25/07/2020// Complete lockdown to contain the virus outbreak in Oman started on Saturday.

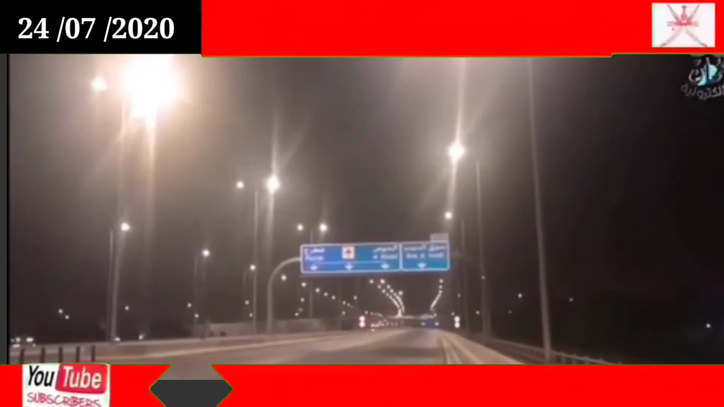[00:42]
یہ روڑ بھی پورا کھالی ہے چاروں طرف پورا رات کا سین ہے پورا کھالی ہے اس اونلی روڑ لہیڈ چال ہوئے